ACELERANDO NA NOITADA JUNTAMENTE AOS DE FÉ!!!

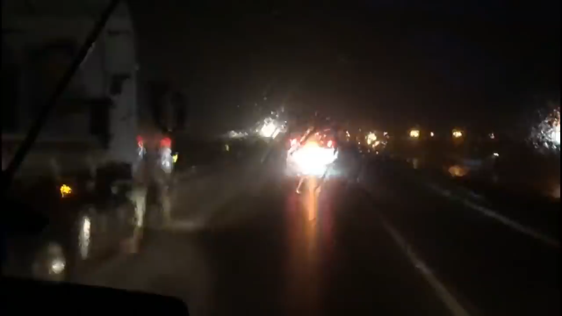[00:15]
favor. Nossa, mas é top. Olha isso, cara.
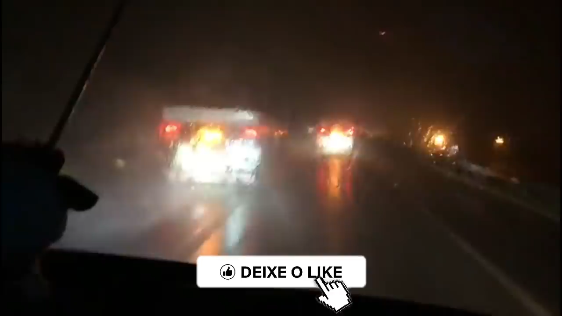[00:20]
Meu Deus, que coisa mais linda. E fiquei pra trás, viu? E perdi meu balão.
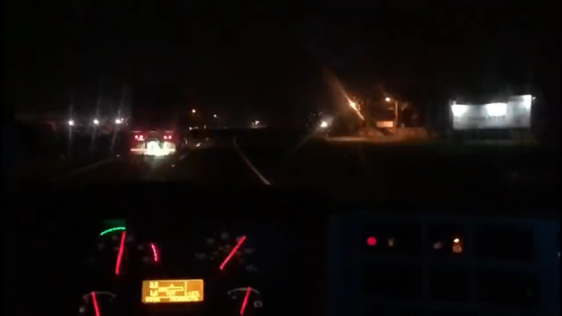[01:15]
Me passa na toda. Cheguei na Barra Velha. Tinha que pegar uma água, tô sem
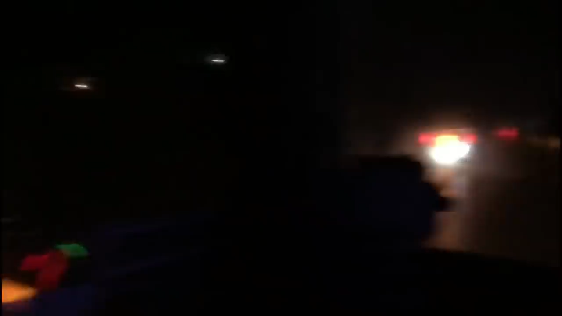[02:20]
E o Dude ali, ó. Vai, Dude. Ah, isso é um de fé. Ai, meu Deus. Nunca mais acompanhe, né? Vamos com Deus. Ai, no rádio. Não! A pista tá fechada. Não escuto, né? O que será que ganha esse rádio?
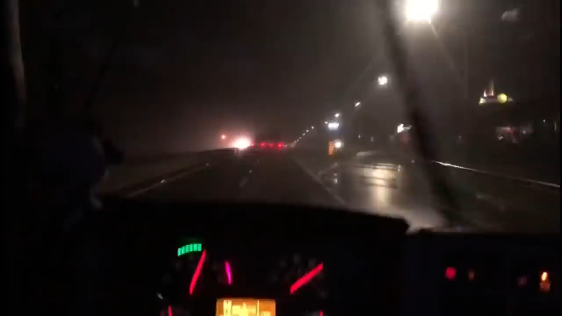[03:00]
Ai, ali os carros vão, né? Meu Deus, são descontados pra correr. Vamos com Deus. Falar em vamos com Deus, eu tenho que rezar, que eu não rezei. Toda noite eu rezo e eu já me esqueci. Vou rezar. Tchau pra vocês.
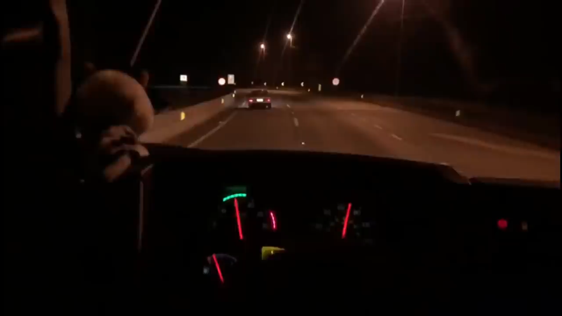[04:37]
Guardo do teado aqui é na canhota, porque ó, eu não vou perder embalo por causa dessa coisa aqui, ó. Sai, libera, se tu não quer passar, eu quero.
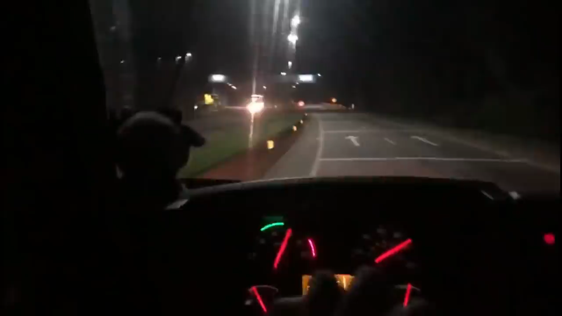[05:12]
Tchau, gostei. enfiando. Oi?
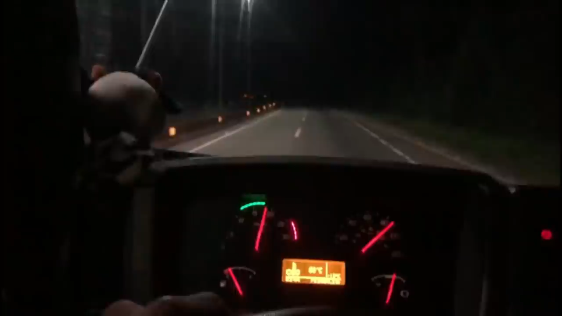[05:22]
Ficou aqui dentro só de butuca no cara. Aí, vamos dar. Eu que não vou, olha, olha a subida que é aqui, ó. Deus me livre. O cara freia lá, daí quem é que sobe?